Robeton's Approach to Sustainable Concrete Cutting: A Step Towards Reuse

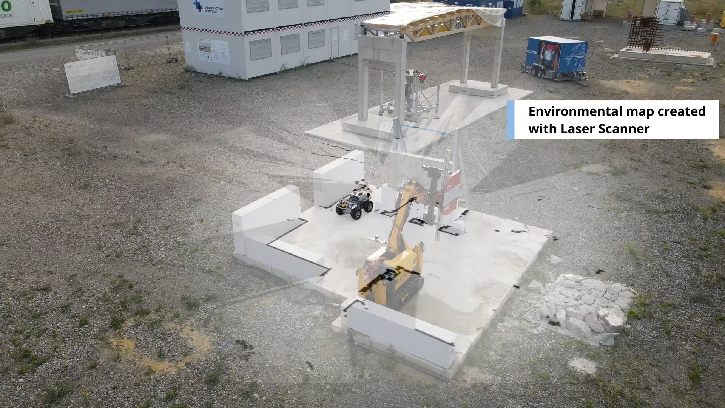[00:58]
The deconstruction robot is supported by a second mobile robot for environment detection and component recognition.